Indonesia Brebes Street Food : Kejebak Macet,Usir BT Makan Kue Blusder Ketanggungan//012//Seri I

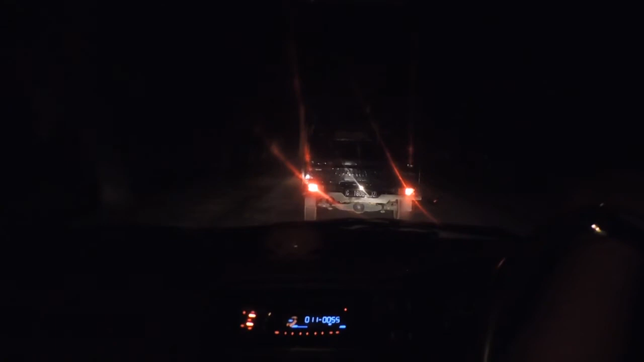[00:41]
Berapa menit lagi sampai? Ini macet ini karena itu sih mas Play over itu sih penggunaan play over itu Iya iya iya iya Ini sudah Menunjukkan pukul Dua puluh Satu Lebih Lima belas menit Maksudnya panjang ternyata Dua puluh dua Dua puluh dua Mantap melet Dua puluh dua Dua puluh dua lebih empat menit Dua
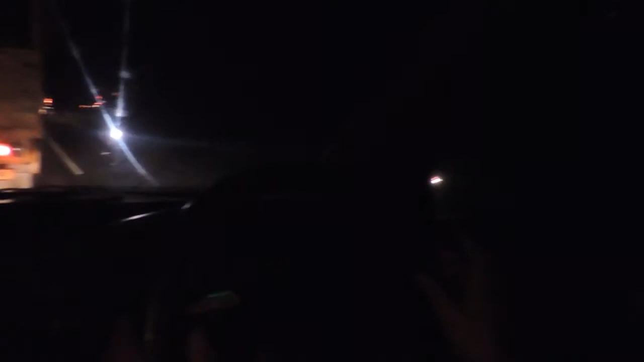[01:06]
puluh dua lebih empat menit Itu ngasih masih bantu Antri yang panjang itu Itu sampai panjang itu Iya iya iya iya Ini sungguh luar biasa
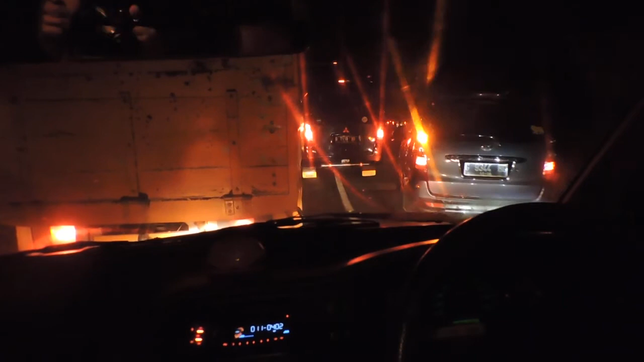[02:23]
Ini kita masih Jalan 2 jalur bisa jadi 5 jalur Masih mau ke Flavor Tapi ternyata Jalanya masih Serobot-penyerebot ya ini lagi macet ya Gak pada sabar nih Bis-bis pada Mas Kedewasaan Manusianya memang mungkin nggak ada Oh iya iya iya Maaf
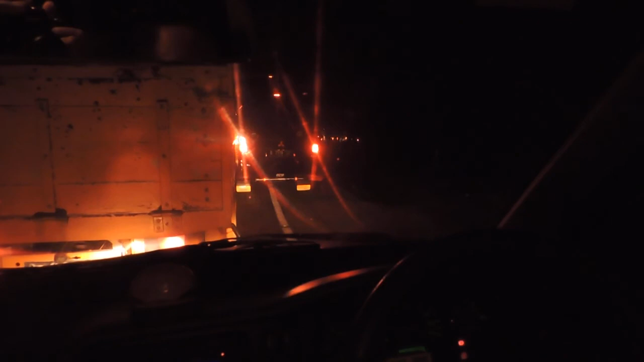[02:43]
ya jangan tersinggung Tapi itu yang memang nyata yang saya sampaikan Iya Dan ini pun Lama di sini ya Mas Oh lama Mas Tuh macetnya kayak ngarep Kayak Tuh macetnya kayak Mungkin yang ngerekam loh ini loh Iya